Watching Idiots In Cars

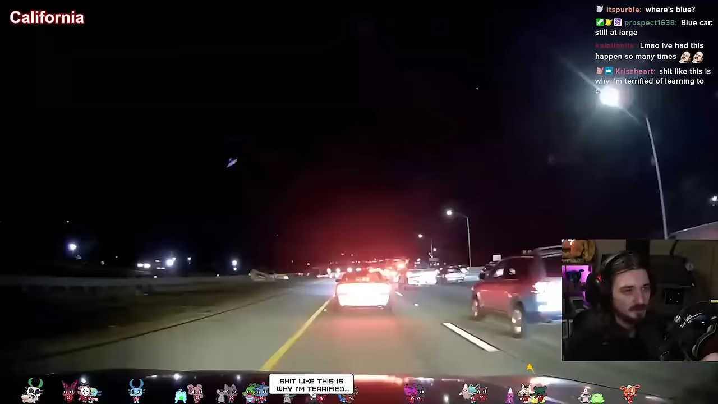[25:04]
someone's gonna be coming flying down the road oh dude what did I say dude any when there's traffic like this I'm like I got yep gas gas gas gas
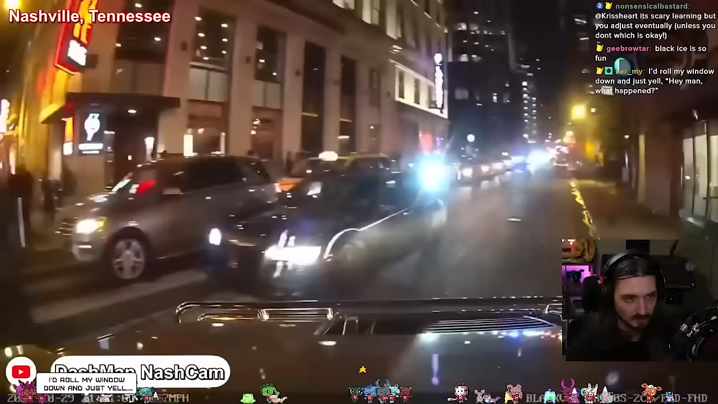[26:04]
black ice is so fun walking the crosswalk when they are not supposed to the worst thing about driving downtown Nashville is the idiot drivers
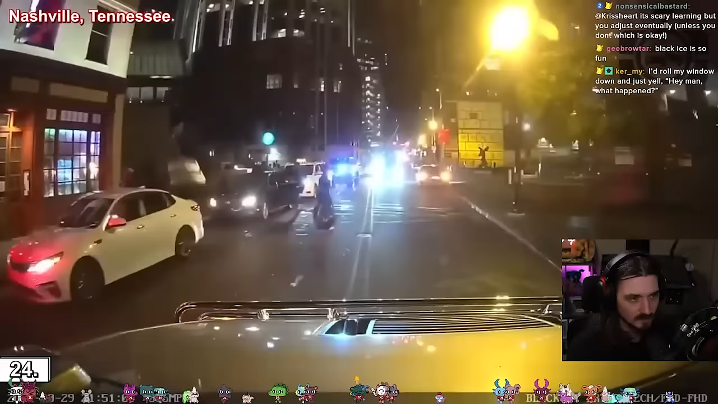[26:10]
now there's a turning lane but it doesn't start until right about here this person is going against traffic where it's not even their lane and then this lady's doing the same thing